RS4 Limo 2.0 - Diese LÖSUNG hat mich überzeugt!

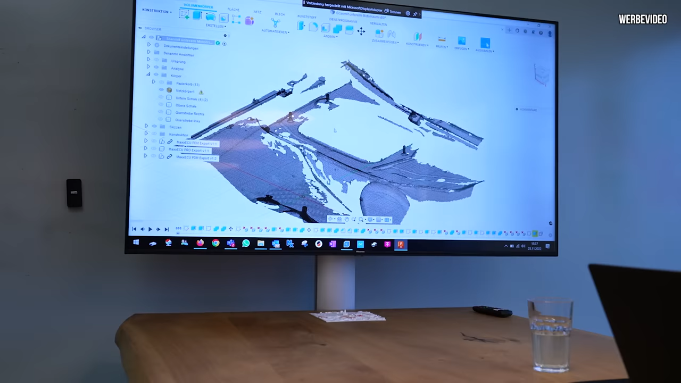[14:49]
Das ist quasi das, was wir aus dem Scan bekommen haben.
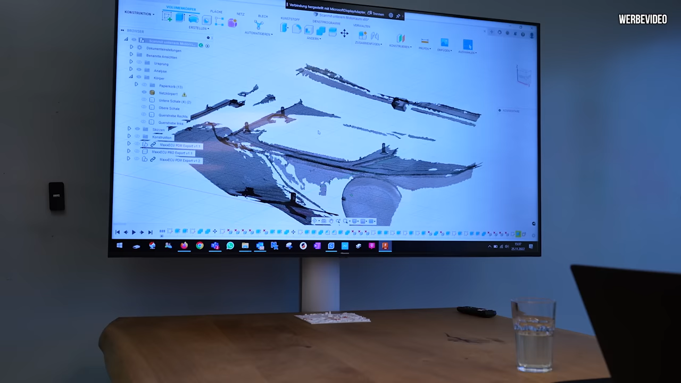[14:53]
Wir sehen, das ist jetzt keine hochqualitative Geschichte, womit ich jetzt wirklich was machen kann. Aber, was wir halt eben haben, wir haben die Eckpunkte.
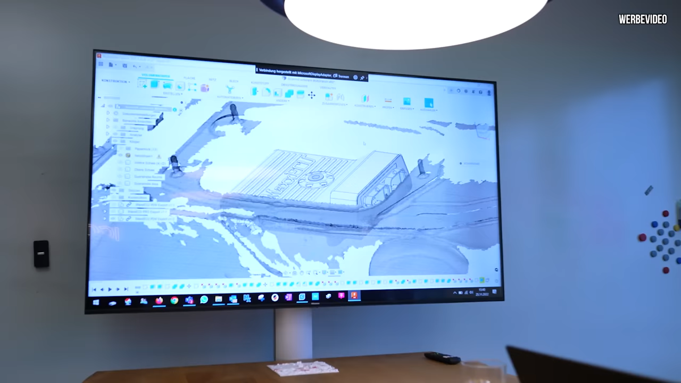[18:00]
haben wir die originalen Stepfiles, also die originalen CAD-Dateien, zur Verfügung gestellt bekommen. Und dann können wir jetzt quasi sagen, okay, wir wollen das positionieren.
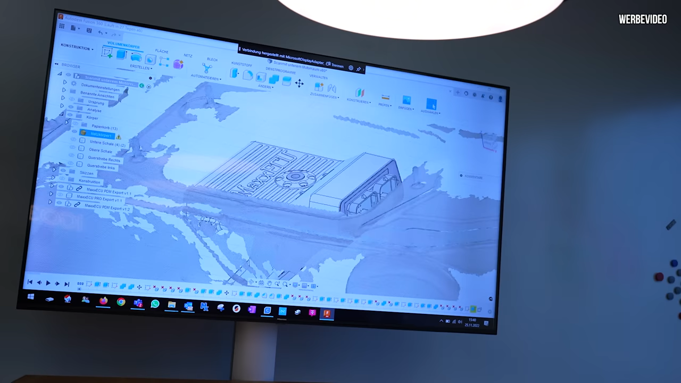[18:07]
Wir haben uns quasi für diese Lösung entschieden.